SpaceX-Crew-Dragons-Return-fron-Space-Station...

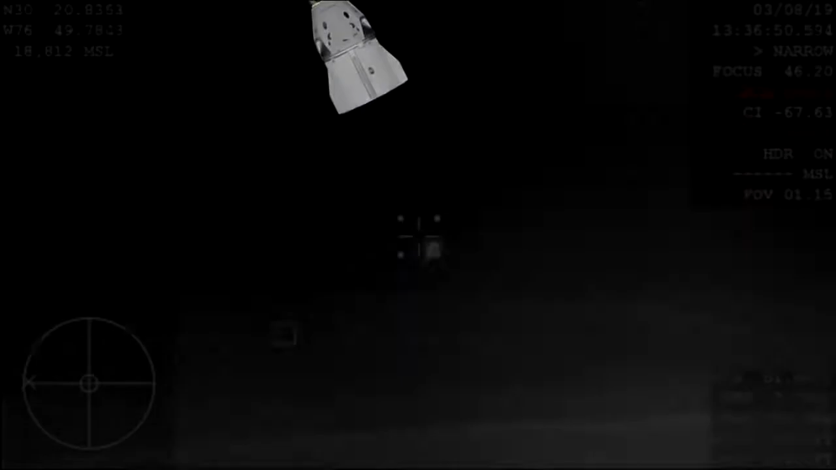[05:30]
And so this is a view from that WB-57 airplane.
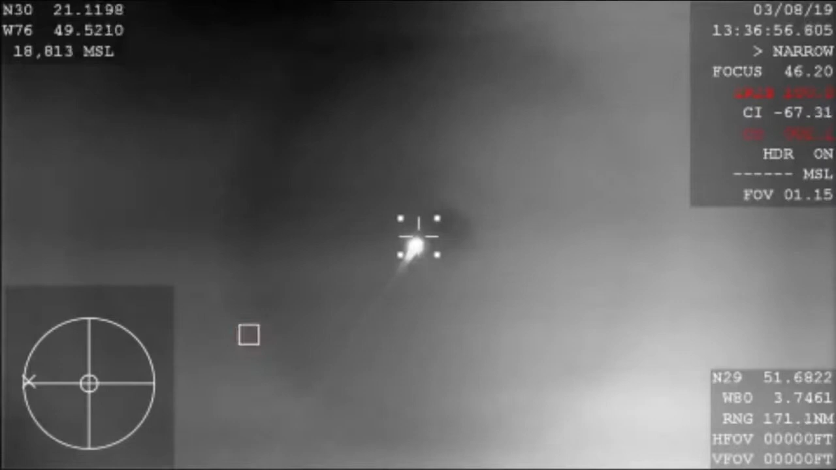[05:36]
You were looking at Dragon streaking across the sky on its reentry through the Earth's atmosphere, aiming for a splashdown in just a little while from now. So it's pretty exciting that we get this shot right now as it is our first view from planet Earth of the Dragon capsule since it lifted off from Cape Canaveral just several days ago.
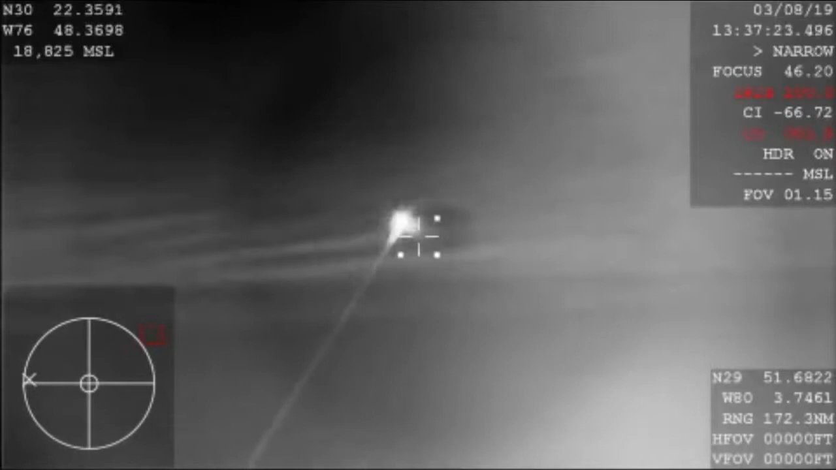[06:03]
I will say this is a pretty rare treat to be able to see this here. And again, this video is coming from a NASA airplane that we're flying around that recovery zone there, a WB-57. It's commonly used for a lot of atmospheric studies and other science missions, but able to put a tracking camera on it to try and get this reentry through the Earth's atmosphere today.
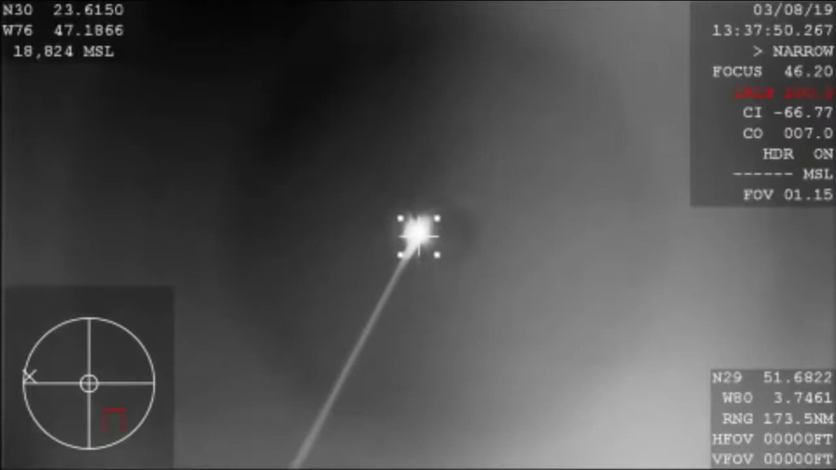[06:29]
We're hearing that they should have AOS acquisition of signal back with the Dragon spacecraft. Right now it's about 46 kilometers in altitude.
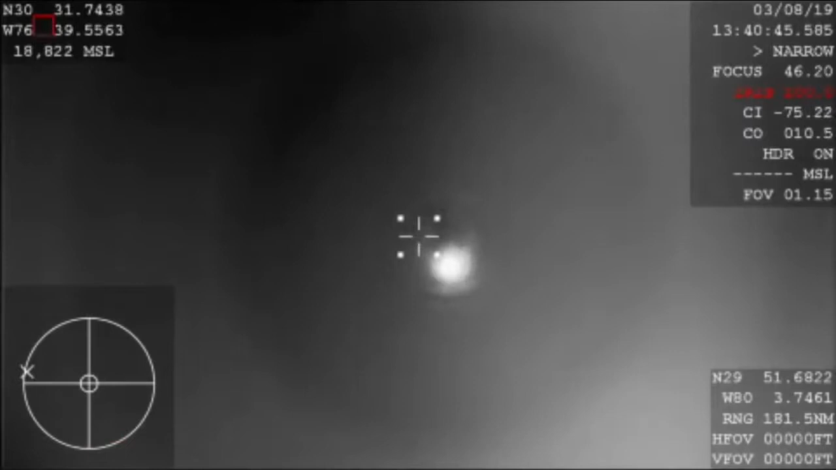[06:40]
The Dragon spacecraft continuing to descend. It's now subsonic, so already starting to slow down thanks to the error breaking, basically slamming into that Earth's atmosphere causes a lot of
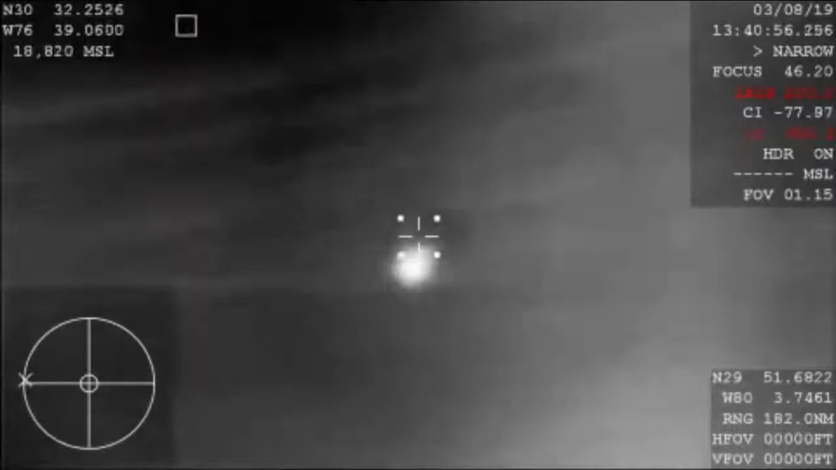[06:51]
friction and allows the vehicle to eventually reach its terminal velocity, basically. And then those parachutes are going to kick in.
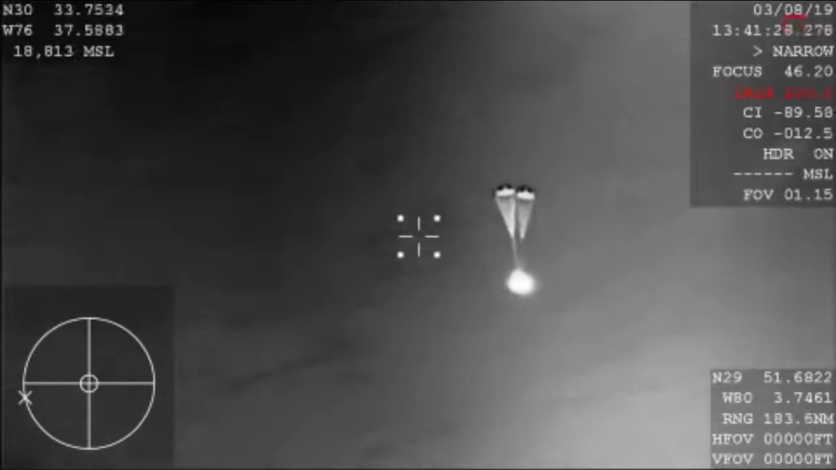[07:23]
and then they're ultimately going to pull out the four main parachutes responsible for really slowing the spacecraft down prior to that flashing.